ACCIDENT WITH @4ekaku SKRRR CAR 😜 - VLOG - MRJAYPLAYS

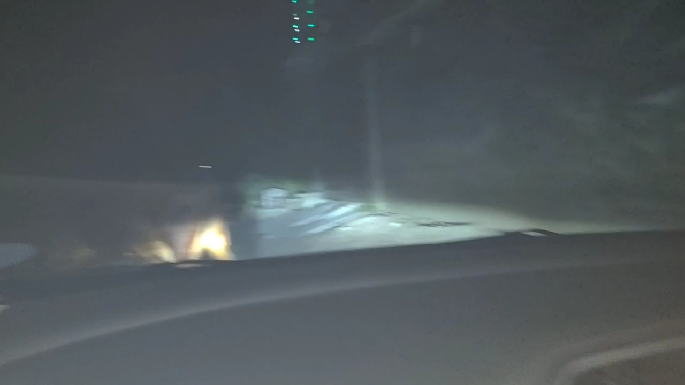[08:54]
भाईजान साइड पे हो जाओ ये हम कहां आ रहे हैं भाई ये क्या सीन है जंपों से कराची खा कर आ रहे हैं लेके आए हम ओए होए होए होए
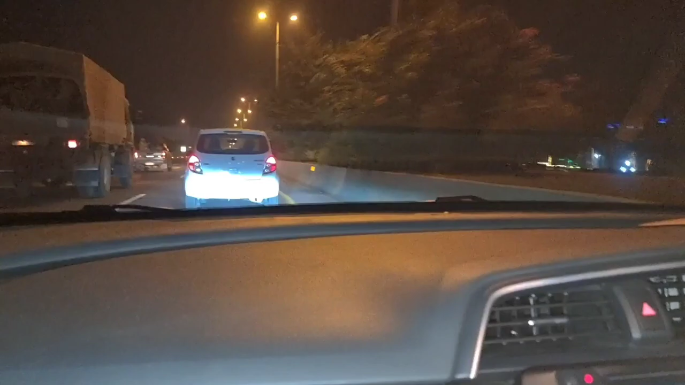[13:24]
आर्मी वाले जा रहे हैं हाँ हाँ उनकी चलो भाई कर लो पीछे कर लो उसने इधर का इंडिकेटर दे दिया वो कह रहा मैं दीवार में जा रहा हूँ